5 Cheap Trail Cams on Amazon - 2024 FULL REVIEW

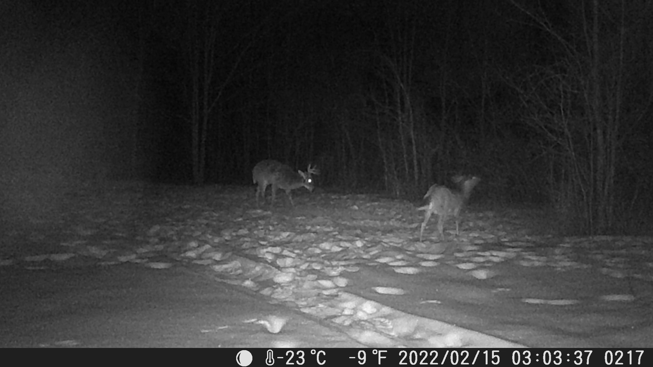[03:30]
Here's a buck you can't really tell how many points he has but if your goal is just to cover as many spots as possible and just inventory the deer and have a general sense of what is in the area this camera is going to do just fine for you. A lot of these pictures it was snowing so there's a little bit of snow hitting the lens and when the deer were stationary the camera actually did pretty well. Here you can see a whole pile of does. They're pretty far away from the camera and the flash does a decent job. It's a little bit grainy. Overall not the best camera but again for $37 might be worth considering. Now we'll jump into the video.
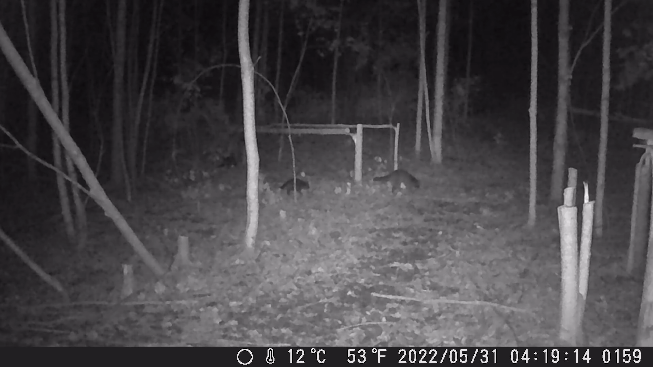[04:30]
Now we'll take a look at a couple of the nighttime videos. Here's a mama raccoon and her babies but they're about 15 yards from the camera and even as small as those little things are you can still see them pretty well. Here's some more raccoon action for you. It's not a bad camera but out of the five I thought it had the worst performance. I wouldn't count it out especially at that price point if it's that much cheaper than the rest of them.
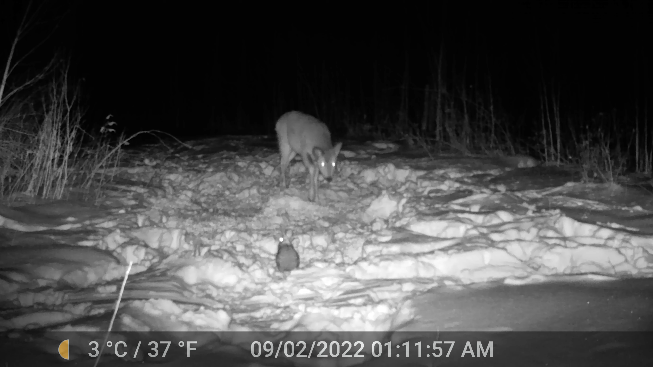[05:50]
So now we'll check out some of the nighttime pictures. All of these cameras in this price range if they're deer moving especially at night there's oftentimes a little bit of blur but it wasn't bad enough to really impact being able to see or decipher what was actually in the picture. The infrared flash on this camera is right in line with just about every other camera on the market right now. This buck is probably 20 yards away from the camera. You can count his points. Again there's just that very very faint noise that it makes. It's just a high pitch frequency. Just one of those things I'm not willing to risk when there's other options out there.
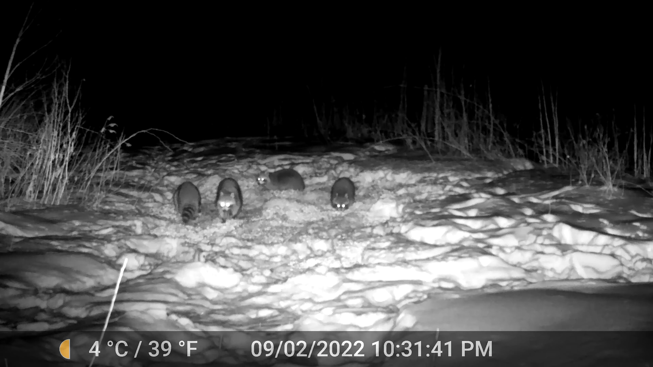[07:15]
The video is really good but again the downfall is that the entire time that this video is recording at night it's emitting that high pitch frequency. Clearly the deer don't seem to mind. The raccoons don't seem to mind. Just one of those things that are you going to risk it. The details are fantastic here. You can even see a little mouse jumping around and the buck checking them out. Just cool to see animals interact with each other.
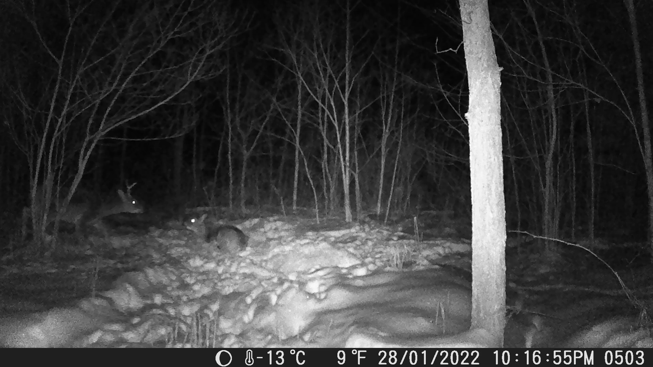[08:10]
Here you got a buck and a bed of doe. Really can barely even tell what that doe is or what's going on there. If your goal is just to cover a lot of ground and pattern these deer to the best of your ability I think this camera is gonna be perfectly adequate for what its intended use is. Now we'll take a look at the video. I thought the video was pretty exceptional.
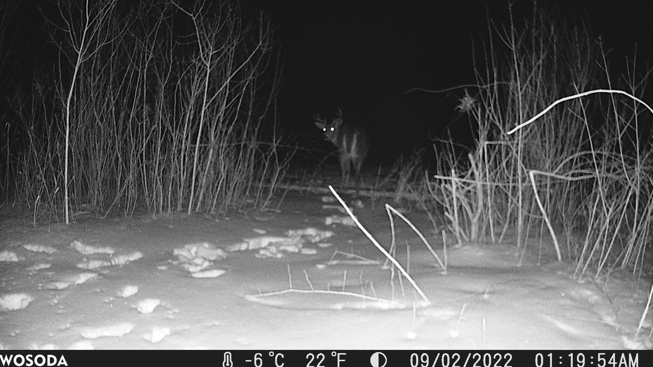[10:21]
I was very satisfied with the nighttime performance with this camera. I do think that the range of the flash would have been better if I did not have it set up the way I did. I think the brush really blocked the range of this flash and it would have performed much better. But even still I thought it did a really good job. Now we'll check out some of the video.
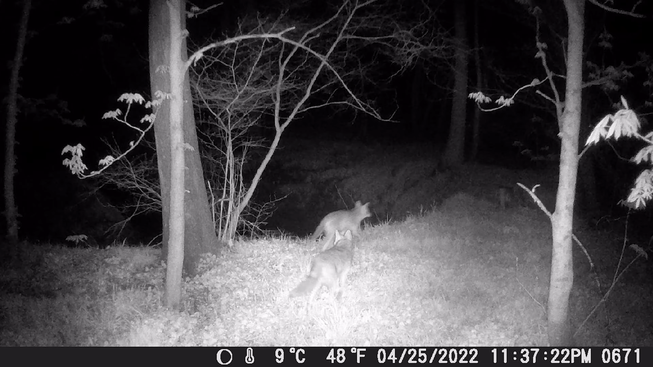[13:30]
learning that it's actually a no-glow flash so we'll take a look at some of the nighttime video now here's another perfect example of why I like running my cameras on video mode it's just really really cool to see deer interact with other animals.
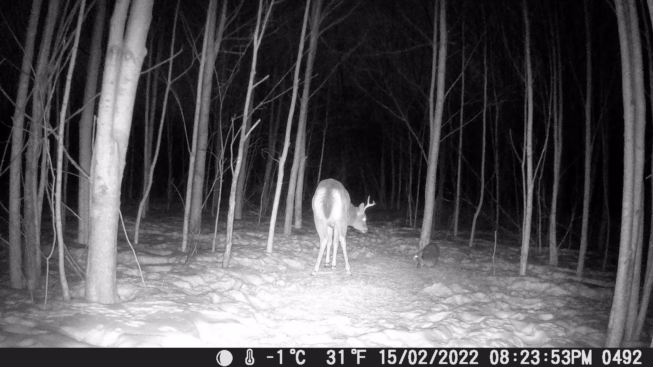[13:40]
This deer's butt is a little bit washed out but it's right in front of the camera dead center in the middle of that flash so I'm not going to be too mad about anything like that just look at it this camera's nighttime performance is right on par with even some 150 and 200 dollar trail cameras that I have in my rotation at a fraction of that price so in conclusion none of these